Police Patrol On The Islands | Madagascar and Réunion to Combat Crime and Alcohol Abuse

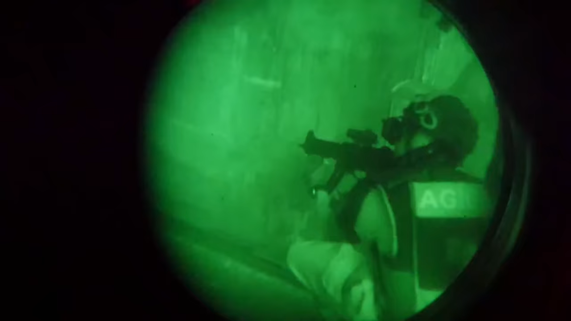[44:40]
But it's even harder at night, using night vision goggles, although their efficiency is still very impressive.